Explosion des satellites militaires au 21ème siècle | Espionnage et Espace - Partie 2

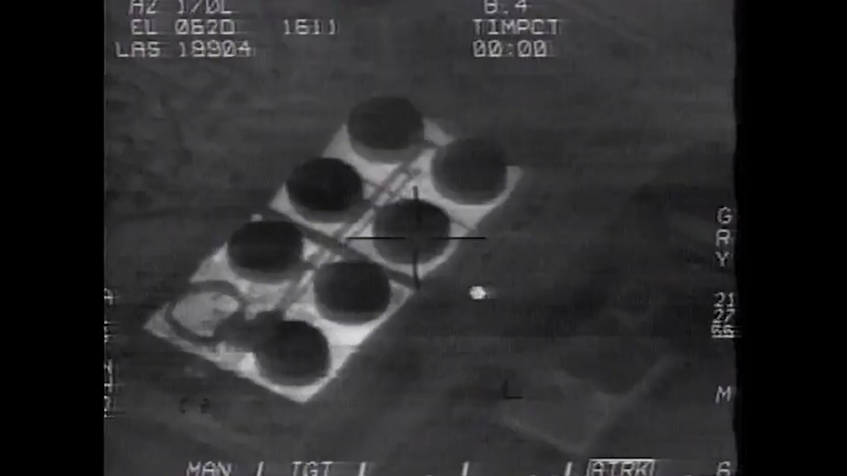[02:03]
Exemple, une cible potentielle est identifiée par un capteur, comme par exemple un drone.